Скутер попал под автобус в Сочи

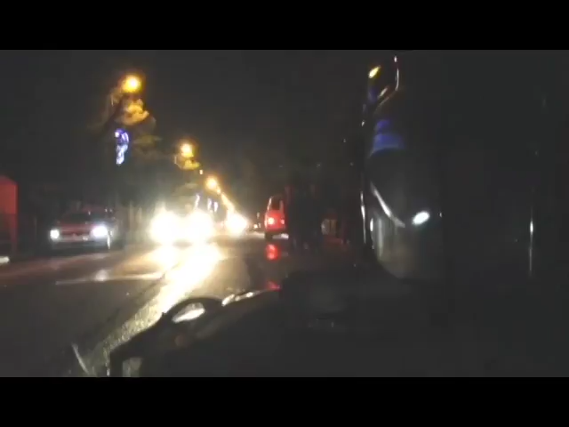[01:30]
хорошо. На данный момент сам скутер находится под колесами автобуса. Водителя этого скутера увезли на скорой минут 5 назад. Второй человек, повторюсь, скрылся.